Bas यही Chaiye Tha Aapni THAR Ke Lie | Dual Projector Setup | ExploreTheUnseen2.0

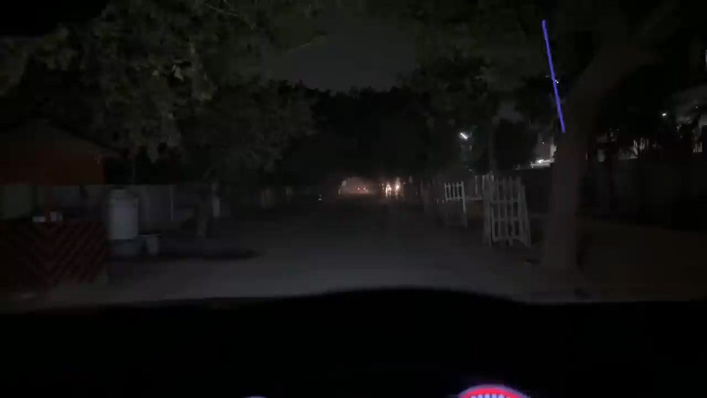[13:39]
यहां मैं एक बर आपको लाइट दिखाता हूं यह सरिफ फेड लाइट का फ्लैश है और अब मैं अन किया प्रोजेक्टर अरे पीछे से गाड़ी आगया रुक जाओ थोड़ा
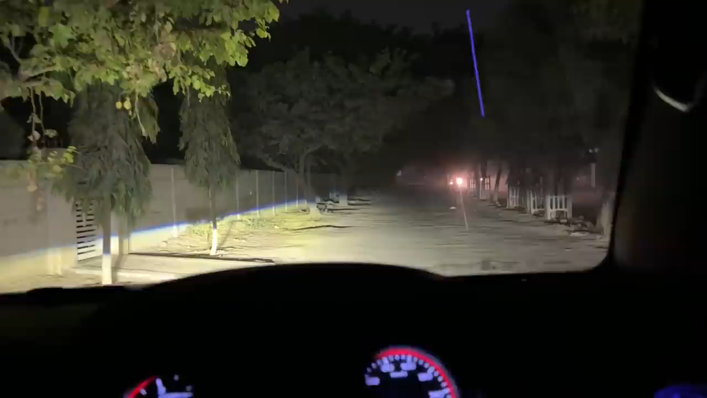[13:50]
सा रुक जब भई यह गाड़ी को पास दे देने तो अभी यह प्रोजेक्टर का लो भी मैं अब यह मैंने on किया जी,
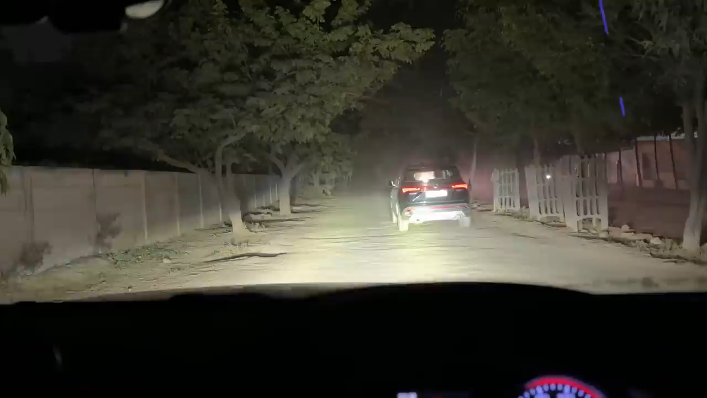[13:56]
headlight और projector का high beam तो यह देगो, यह है पूरी तरीके से रोश्णी, अभी मैंने auxiliary lights on नहीं किया है, auxiliary lights on करने की ज़रद भी नहीं है, मतलब यह high beam more than sufficient, high beam तो वैसे भी बहुत कम यूज करते हैं, यह low beam भी more than sufficient है भाई जबर्दस भाई, जो थाना उससे दो लेवल और उपर,